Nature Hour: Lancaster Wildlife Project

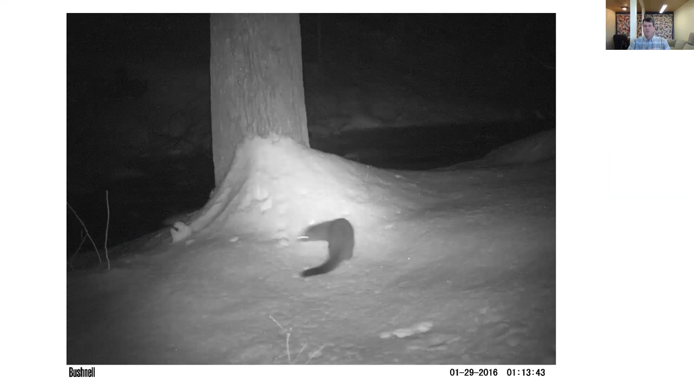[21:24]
We have not yet seen it since, but it was a pretty exciting moment. We get a lot of raccoons, although fewer than you would think. Raccoons are the kind of species that likes to be in smaller patches or that are found close to agricultural areas for that mix of both shelter and food.
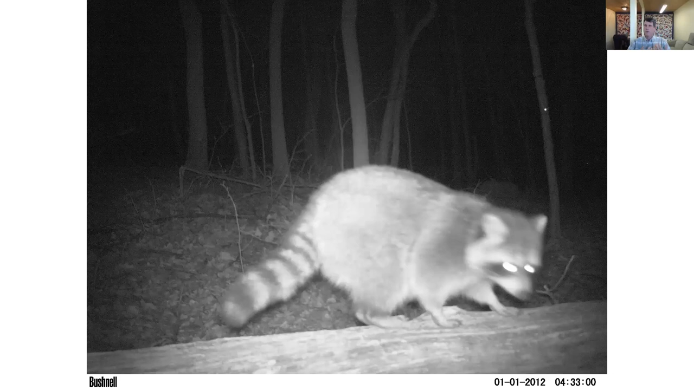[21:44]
And so bigger forests tend to have fewer raccoons. We of course see many, many deer, and I'll talk a little bit more about deer in a second, but they are our most abundant species across all sites and in terms of biomass as well. We see opossum at quite a few sites, although again, like raccoons, they tend to like smaller,
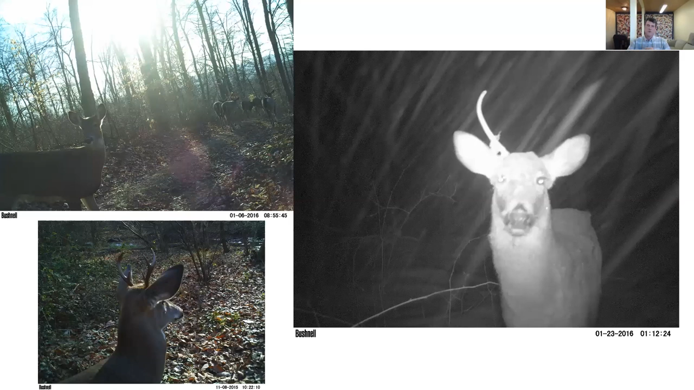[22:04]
more disturbed sites, and in bigger blocks of forest, they tend not to be found deeper into the woods.
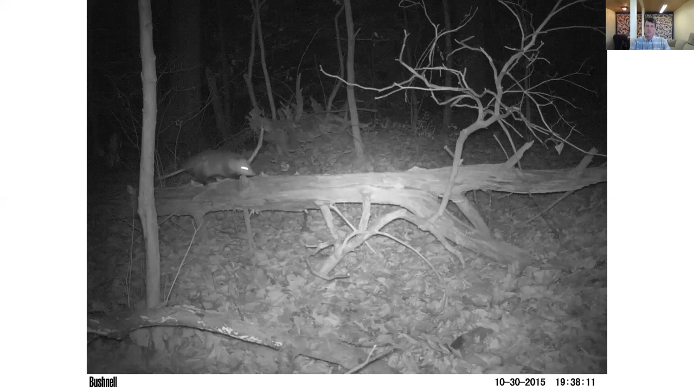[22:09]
Same thing is true for rabbits.
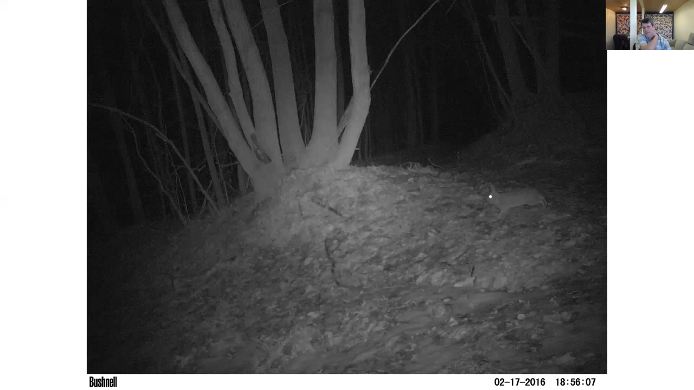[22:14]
Rabbits will show up again in smaller forests closer to edges. We do see some coyotes. This is a combination of a bunch of images of a coyote from Ray's Woods,
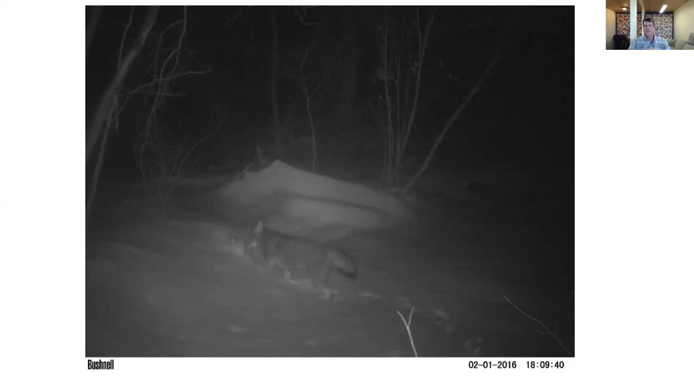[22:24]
clearly trying to leave a scent mark. We pick up coyotes in a smattering of sites. We don't have enough data to yet say where they're finding themselves or how they're moving. And so one thing we're thinking about doing is setting up some scratch posts to try to get some fur from coyotes, both to look at some population genetics, but also to capture animals in different ways than the cameras, because coyotes might be avoiding getting their pictures taken.